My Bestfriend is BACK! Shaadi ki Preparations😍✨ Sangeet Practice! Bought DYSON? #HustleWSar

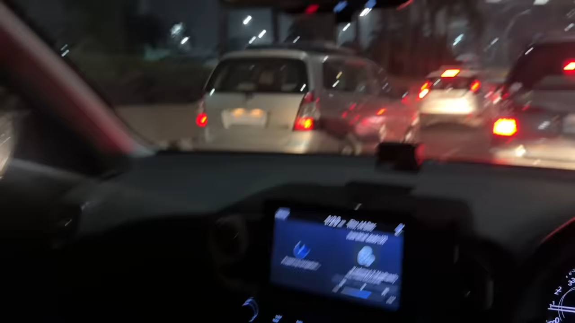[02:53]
गाइस बहुत ज्यादा ही ट्रैफिक है पार्किंग में सो करवानू मी लेफ्ट में क्यों जा रहे हैं इन लोग कुछ सस्ता है क्या उधर लेफ्ट की जो